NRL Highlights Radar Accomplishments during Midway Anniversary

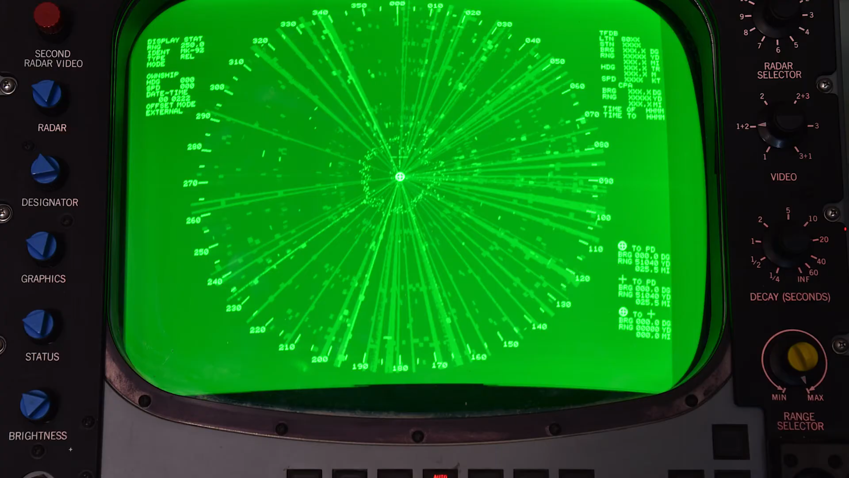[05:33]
We've done similar things with the SPS-49, the A and Spook-9B,
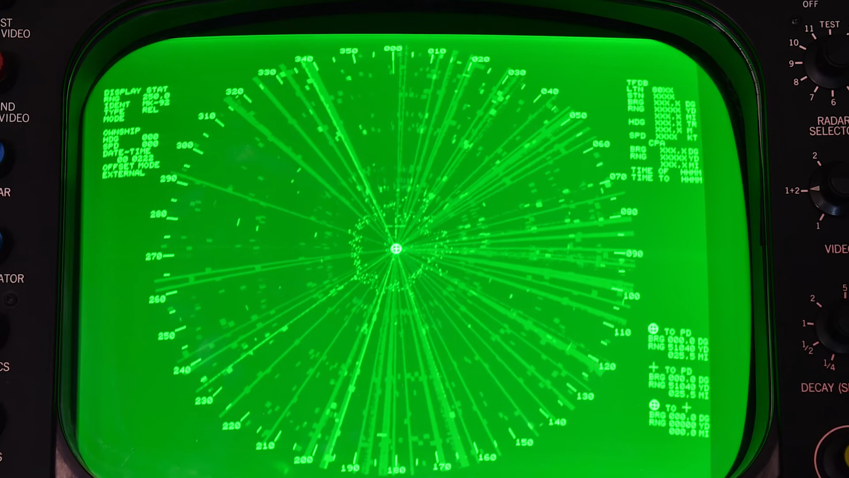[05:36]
where we developed prototypes, demonstrated key capabilities,